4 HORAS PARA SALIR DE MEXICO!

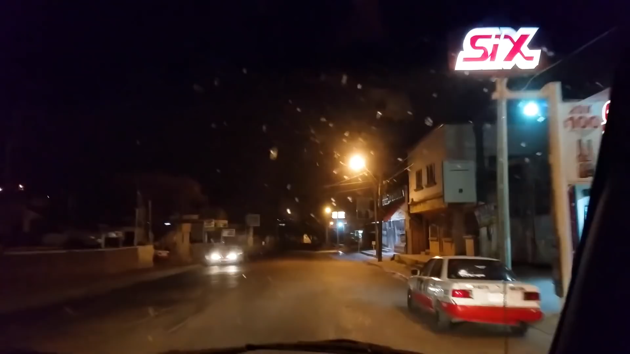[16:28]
Que está rechinando, Parece que tenemos pájaros. Oigan, parecemos el chupacabras.
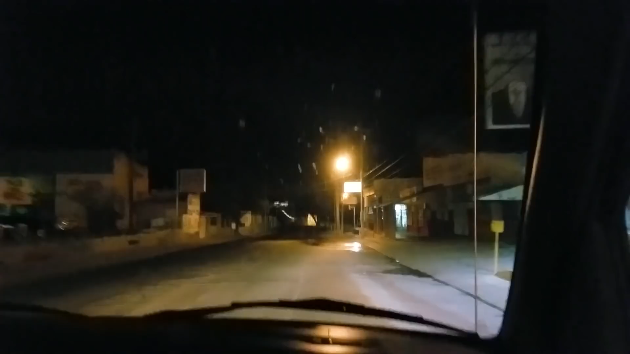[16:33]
Todo nos rechina. De este lado, miren, es que la carretera, ¿cómo está? Y todo se oye. ¡Corre, que! ¡Oh, mira ese agujerote! ¡Ish! Nos lanzaste un cráter, David. ¿No? ¿Cuál? Sí, yo sentí que caímos.
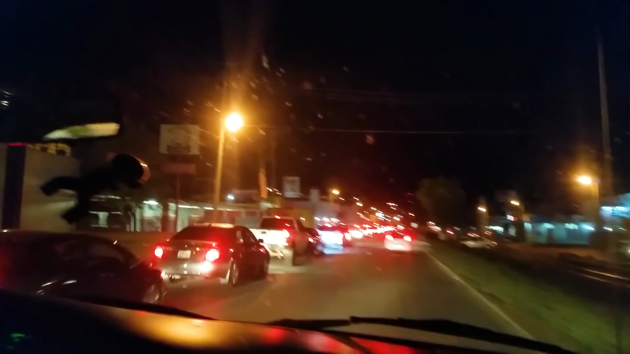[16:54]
No puede ser. Son las 11:05 de la noche y miren la fila.
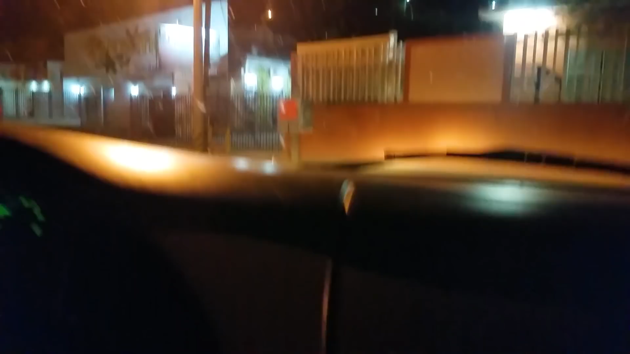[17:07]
No viene carro. David me pregunta que si sale.
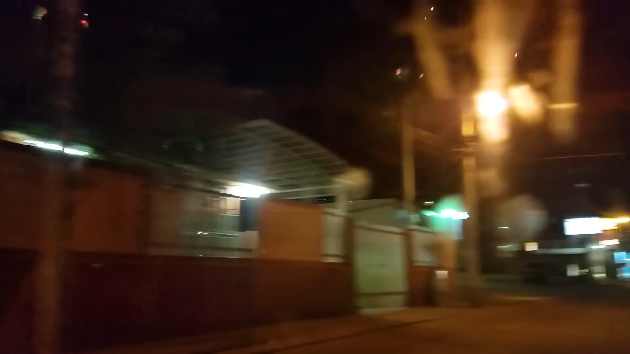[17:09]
Sale, pero sale el vidrio lleno de moscos.
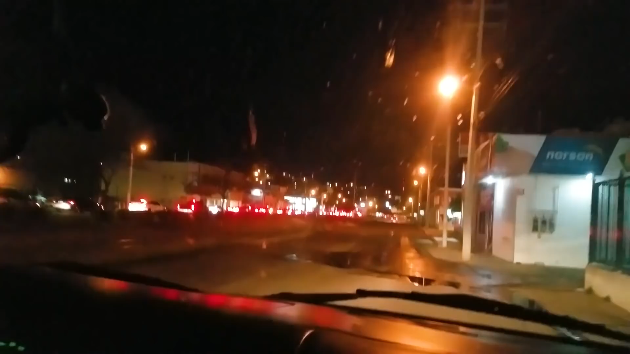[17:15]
Mira toda la torta de mosquitos que traemos aquí. Hicimos un caldo. Miren, está enorme, está de horas esa fila, órale.
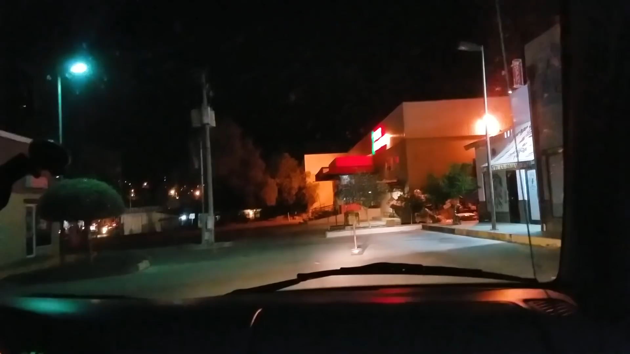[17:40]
Oye David, ¿y no irán a cerrar esta plaza? Es que el David sí quiere estacionar aquí, pero yo veo que es como una placita, miren, súper del norte, y acá atrás había más. Sí, debiera, miren, una ganga de perros, una pandilla de perros, órale.
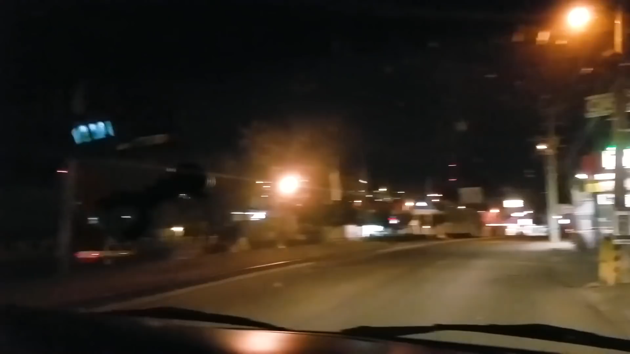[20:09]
Entonces nos estamos recorriendo más para la línea. A ver si qué onda. ¡Uy! ¡Allí está la fila apenas! No, mi amor, pues oríllate otra vez. No, esto está ridículo, de verdad. No, no, oríllate. Bueno, si quieres, atrás de esta carreta, ¿no? Ya sin hacer nada. Por lo menos.
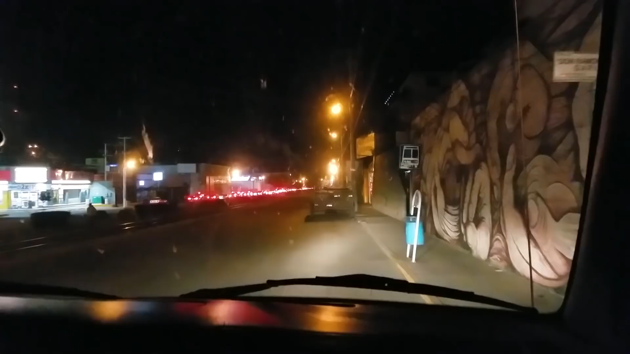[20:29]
Pues sí, pero por lo menos no estamos gastando gasolina. Aquí para y saco la basura de mientras.
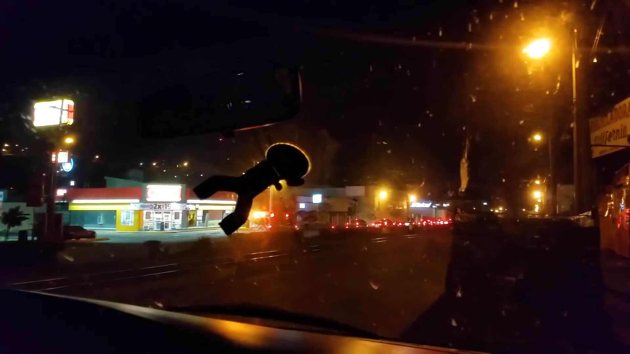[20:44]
Oigan, David y yo estamos creyendo que algo sucedió, porque desde hace rato siguen pasando patrullas y ambulancias. Algo, no sabemos qué onda, pero miren, sigue detenido. Las personas que son de aquí de Nogales, si se enteran de algo, me platican en los comentarios, ¿sale? Porque en verdad se me hace como impresionante ver todo esto. O sea, que sea tan noche y la fila está acá todavía. Oye, y que eso sea normal, que después de que baje el sol, obviamente.
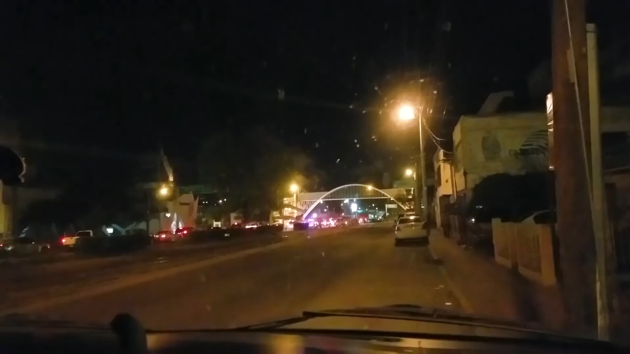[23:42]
Miren, les platicaba. Allá va ahora la bombera. Algo pasó. Oigan, y luego ahorita le digo al David, ay, vámonos a los taquitos, así como en una esquina.